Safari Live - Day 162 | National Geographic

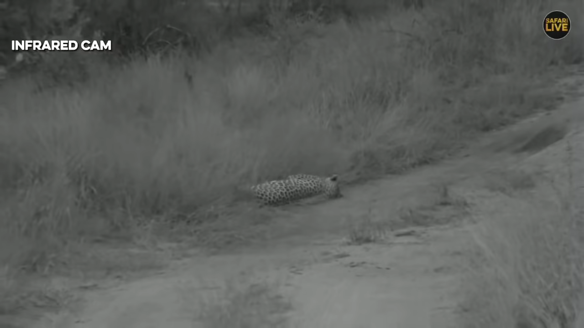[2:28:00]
is just swapped across so that is the reason why you see it a little bit black and white um because with the normal camera it's pretty much like the prey species there's not
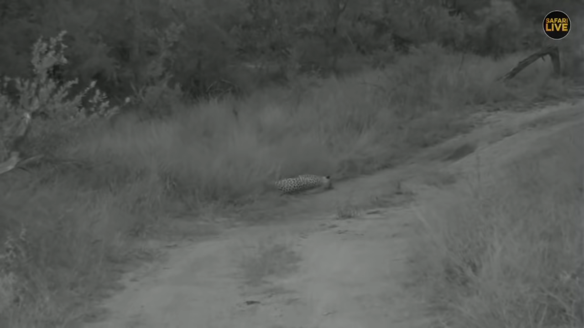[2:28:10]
enough light and then you don't get to see very clearly and we'd have to put the spotlight on him which then does disturb him a little bit um and and the animals around as well now what you're seeing on your screen um is is very much lighted but we don't need to use a spotlight and i actually when i'm looking at him with my naked eye he could be totally in the dark but you'll see him clearly on your screen so sometimes every now and then i might need to use my spotlight
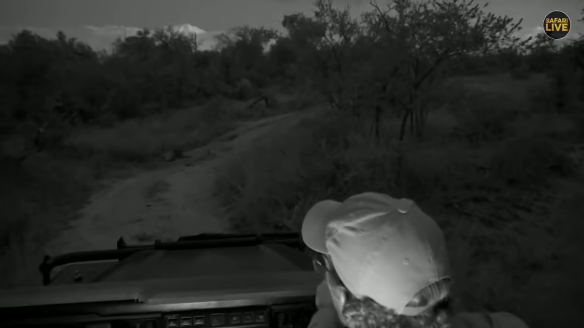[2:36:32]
here get out of his way a little bit more out there there we go okay now we can see him nicely just want to check that they've got enough room i might need to go forward a little bit
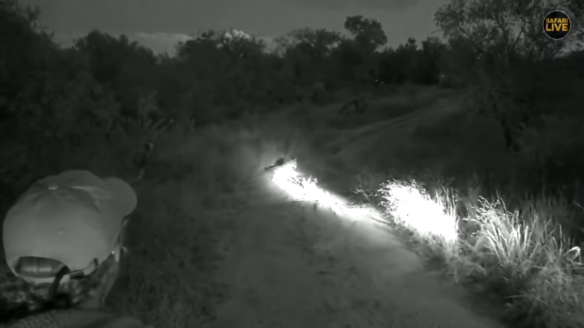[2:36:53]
and just go forward slightly there we go there we go okay there's it so obviously as i was saying about the infrared obviously with the guests behind us they won't be able to see the leopard without the spotlight so that's why you're seeing that as well now
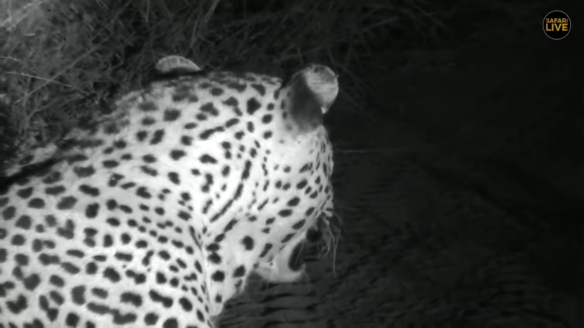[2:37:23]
now shamey um yes you're right leopards do pant when it's hot they've also got a very high metabolism
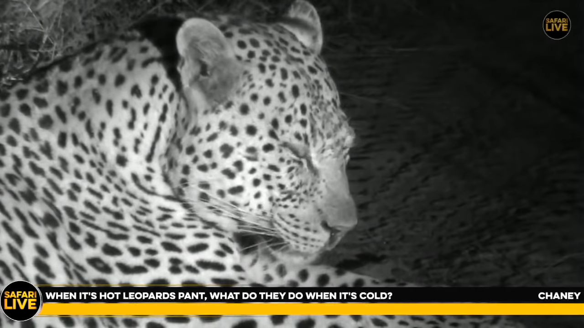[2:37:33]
so that means that they digest their food very quickly but that makes them pant a lot when it's cold they don't pant as much um i've just got someone on the radio that's it they're answering for me that's good so you see how he's panting it is still a little bit warm um and as it gets a bit later you might see that he pants a bit less but um they always do pant a little bit because uh well
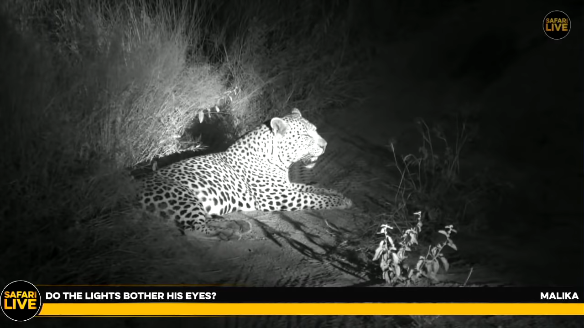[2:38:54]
daytime animals or the diurnal animals that really do get bothered by it so you see there he will look almost directly into the light and not have too much of a of a difference or change but you know this is one of the small little things that um it's almost just oh look at that it was very pretty the small sacrifice um in enabling people to be able to see these kind of predators in their natural habitat it's he's going to move now i think he might go for a drink
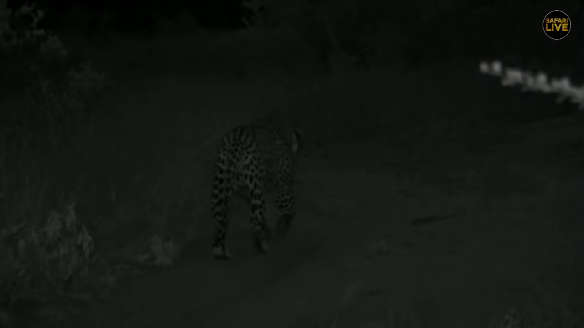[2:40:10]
it's a slight disturbance in a small way but very very little um but you know what it enables these animals to be protected in their natural habitat so this vehicle just gonna let's get up and go a bit closer now everyone
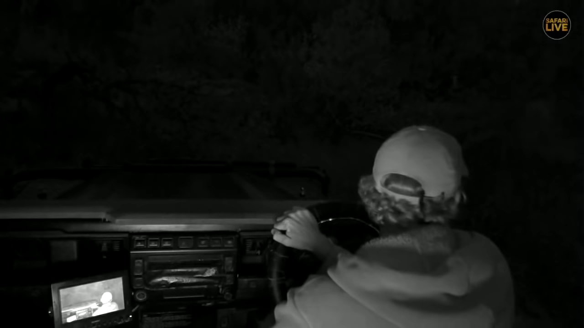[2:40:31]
i'm sure it's gonna go for a drink so let's just back out here
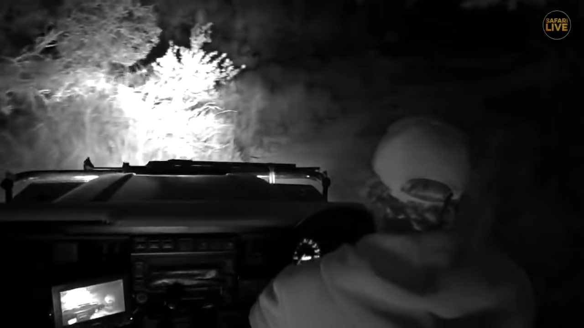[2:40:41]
let's get up to the water and watch him there um so yes i don't want my my point to be misconstrued what i'm saying is is that there's a small sacrifice to be made with sometimes um with not a massive uh or intrusive type of behavior with these animals but with us being able to watch them where is he is he off to the
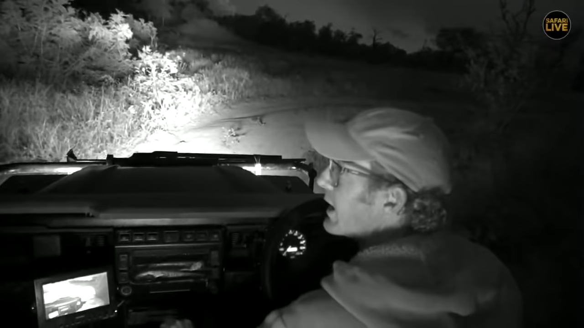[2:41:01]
side okay okay i wonder if he's gonna go back down there i don't know if we're gonna even be able to see him i think he's maybe already been for a drink okay there he is going into the thickets there heading towards the lodge and
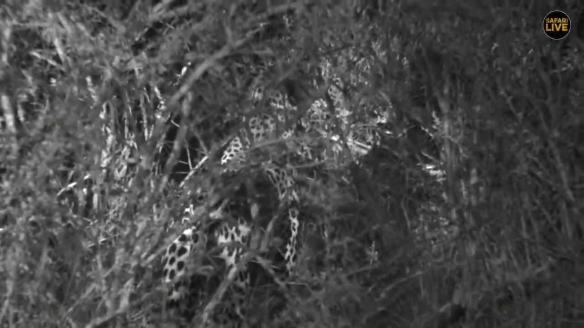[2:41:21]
we can't really go into that thicket there lots of stretching he might get a little bit active now he's rubbing his nose on a branch and that's also part of marking
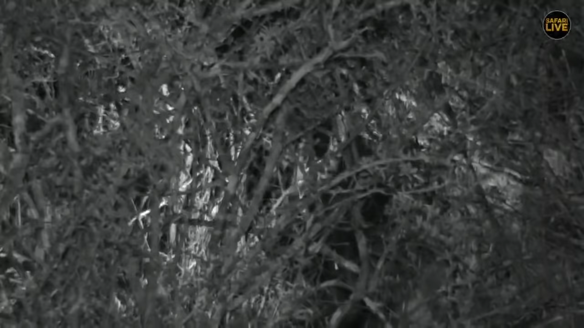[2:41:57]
okay okay copy okay guys i'm just moving just to try to relocate
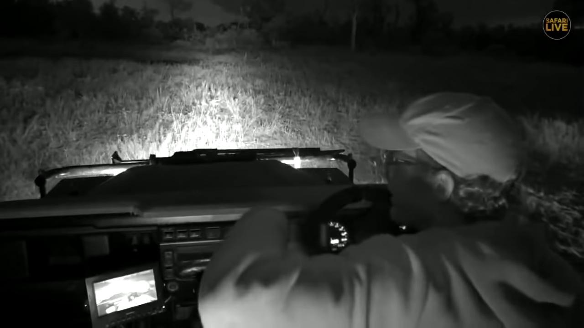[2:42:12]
just to get us into a better spot here i just want to go around okay guys so i'm just going to try and get in here closer but while we
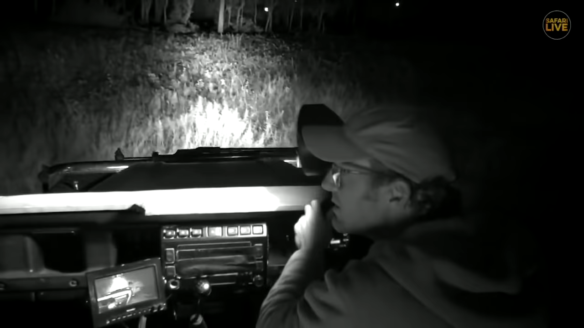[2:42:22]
just getting in here and see if we can do that let's head you back on over to steve maybe he's been able to find something else
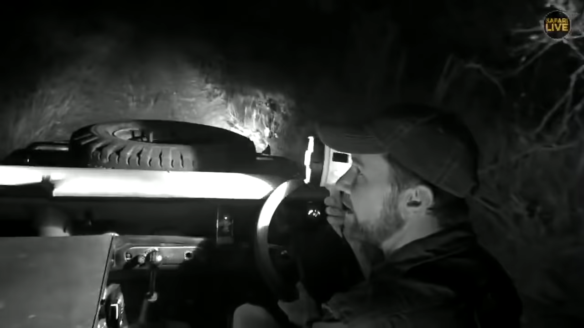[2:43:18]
and we're going to have one last ditch effort today today sunday for tundi and tlalamba obviously we're not going to shine on them if we find them we do have the ir lights available but this is the time of night
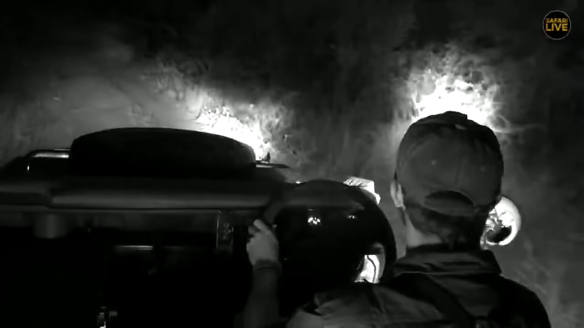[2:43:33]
where we could find tundi maybe just on our own moving uh maybe headed in and out of the area that they had tracks this morning who knows i've had her right here once before coming back in the evening with ferg behind us we came through a little drainage depression that uh she spent some time in back when scott was with us here full time down in juma and